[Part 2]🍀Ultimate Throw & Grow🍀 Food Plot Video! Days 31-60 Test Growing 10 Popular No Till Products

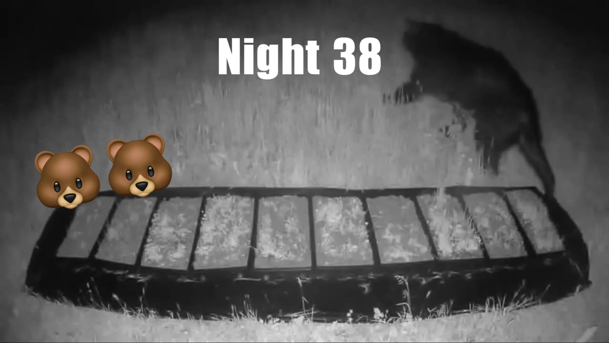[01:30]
On night 38, I had two bears come in, and then I had the big mom come in, and she just totally stomped on my hot spot there. That was pretty crazy.
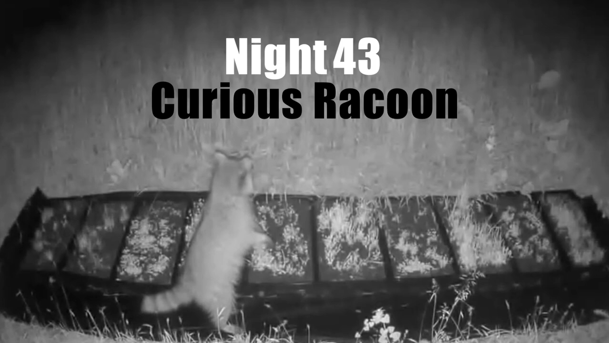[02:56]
And of course we had some raccoons. And here's what's interesting. On day 45, a doe stopped in.